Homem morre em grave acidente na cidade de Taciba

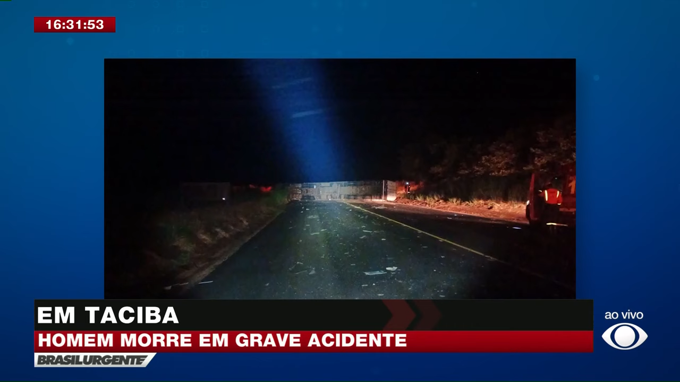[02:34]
impossibilitando ali tanto o trânsito de ir quanto de vir.